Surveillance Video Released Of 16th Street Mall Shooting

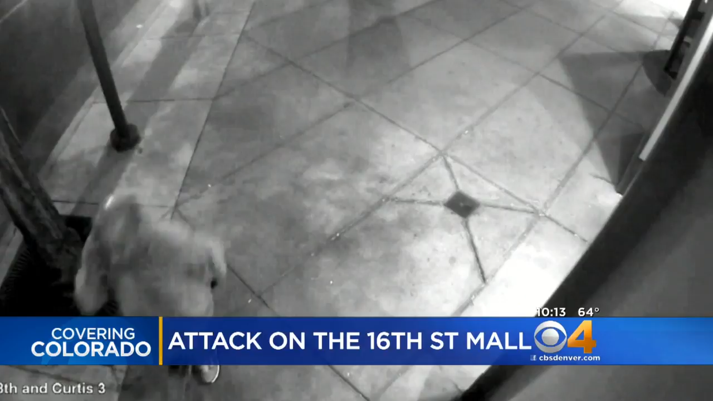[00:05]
Newly released surveillance video shows a man suspected in a shooting right at 16th and Arapahoe.